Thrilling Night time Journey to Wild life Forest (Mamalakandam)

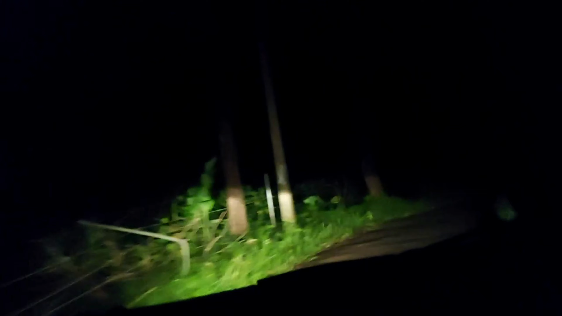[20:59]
ചെറിയ കാടല്ലേ ധൈര്യമോ നമ്മൾ താമസമുള്ള ഏരിയയായി. ഇവിടെ ലെഫ്റ്റ് സൈഡിലും റൈറ്റ് സൈഡിലും മറ്റേ ഇലക്ട്രിക്കൽ വേലിയാണ്. അപ്പൊ ഒരു കാര്യം നമുക്ക് മനസ്സിലാക്കാം, ഇവിടെയൊക്കെ കാട്ടുമൃഗങ്ങൾ ഇറങ്ങുന്ന ഏരിയയുമാണ്. പുലി, ആന, കരടി